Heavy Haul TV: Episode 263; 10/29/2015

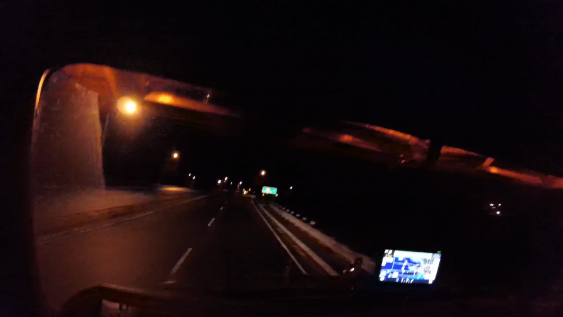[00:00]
Now this is a rare video today, as you guys and gals get to see my truck, my truck's dashboard at night. I'm leaving Fort Erie, Canada, on the way to the border.
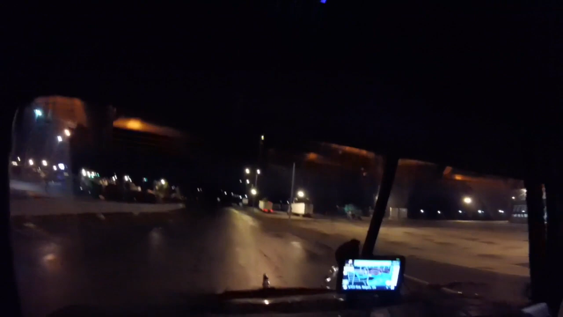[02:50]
See, you can even sleep here, right next to the river. So let's see what the Peace Bridge looks like at night.
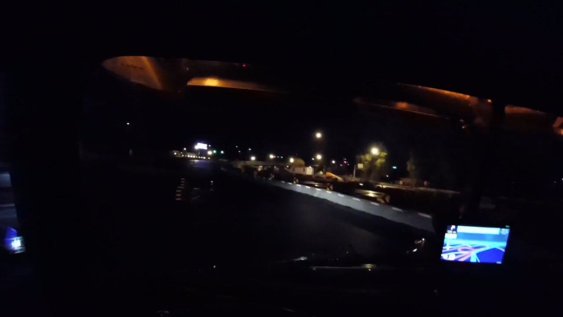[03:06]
Slide right on Lake Erie Circle Tour and then take the entrance to the right in 1.4 kilometers. Does she say cycle tour or circle tour?
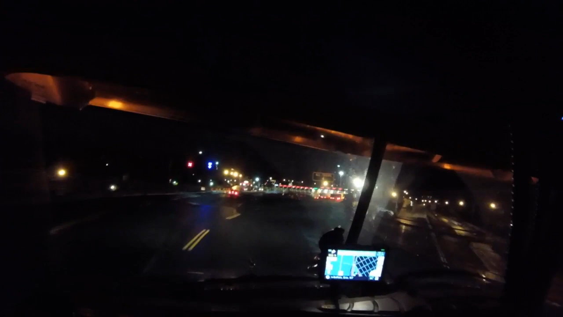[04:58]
Like, there's cars on your left, you really have to watch your trailer wheels because you can catch the curb on the right, very sharp. and very narrow lanes. So you gotta go in the car lane, and they don't always appreciate that. So you gotta push your way politely. Take the right on I-190 South RT-266, and then keep to the left in 300 feet. Alright, let's go here. Remember what I said last time?
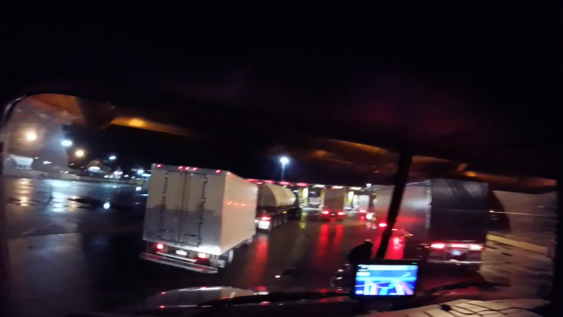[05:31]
I said never go after a small vehicle like this guy that was flying over the bridge, because they always are take longer than regular trucks.